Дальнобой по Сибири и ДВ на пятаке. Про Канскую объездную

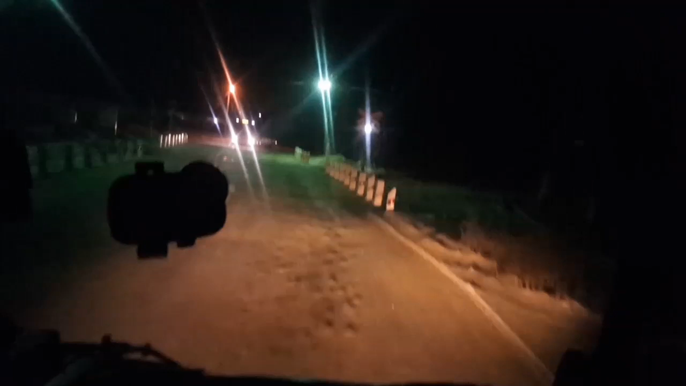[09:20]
Ну, как минимум, не лучше вот этого качества. То, что будет сейчас у меня впереди.
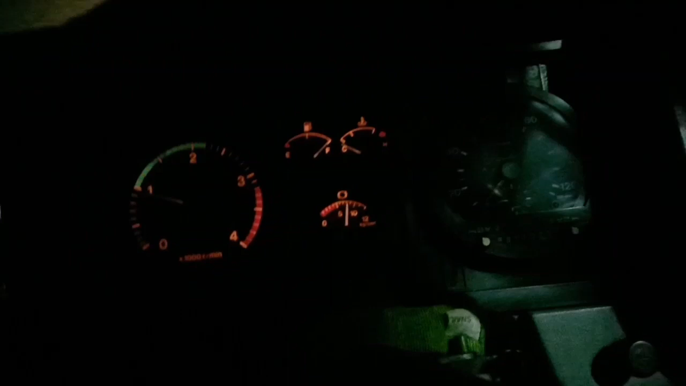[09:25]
Поехал я по этой дырявой дороге не потому, что я так захотел вам дорогу эту показать.
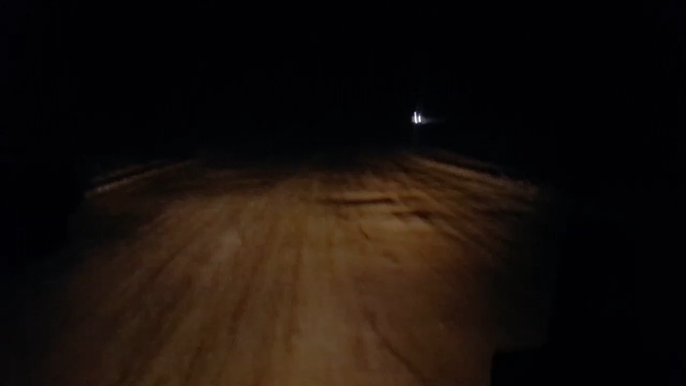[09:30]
Честно, если бы даже сильно просили, я бы специально по ней не поехал. Хотя хрен его знает, может, поехал бы. Поехал, потому что там стоят доблестные сотрудники ГИБДД, которые охраняют знак на въезде в город, который, по сути, которого не существует. Ну да ладно. Чтобы не спорить с ними, я решил лучше здесь проехать. Так как мы едем уже в вечернее время, в темное время суток, камера не может передать всю красоту здешнего рельефа, скажем так.
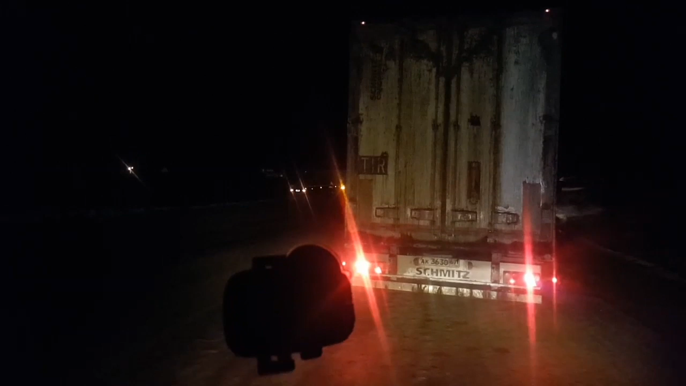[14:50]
Вот, все, смотрите, красота. Фура встала на подъем. Прямо на повороте встала. Легковушка пошла, ему он не смог взять побольше радиус поворота. Все, он встал, прикурил. Сейчас давать назад спускаться и заново пробовать подниматься. Вот она красота. Стоим, курим. Вон сейчас парень, который не поднялся, говорит, что просто там на повороте лед. Дичайший лед.